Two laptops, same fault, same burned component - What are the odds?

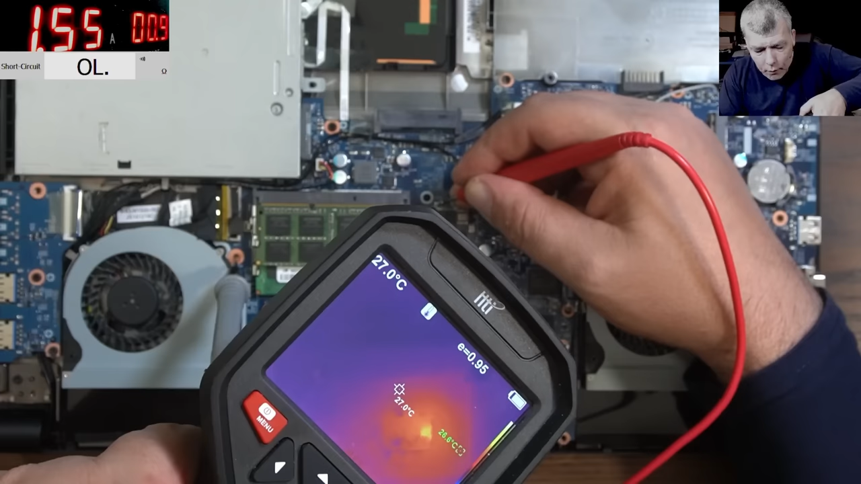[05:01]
On screen: spot 27.0°C
uh check that the cpu check that one corner check that one corner the cpu i can't believe one corner
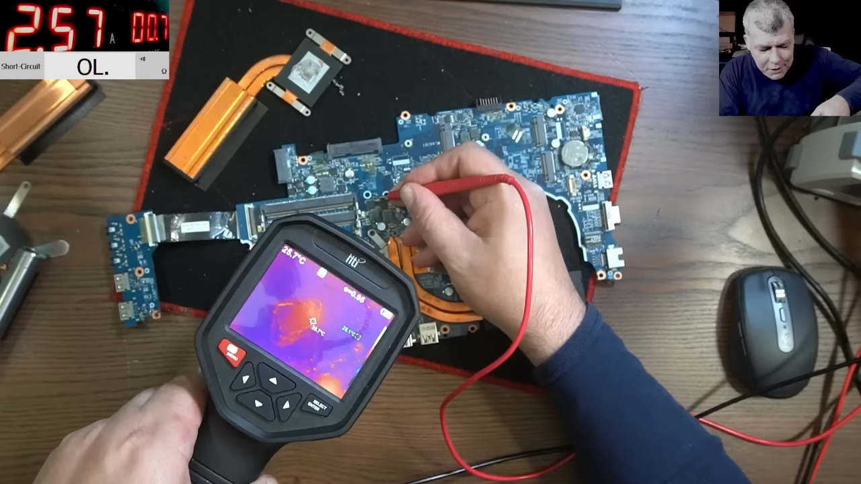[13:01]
check there the cpu i mean i swear even the the heat signature you see it's on that side it looks like the same with the other one i'm curious which which mosfet it is is the same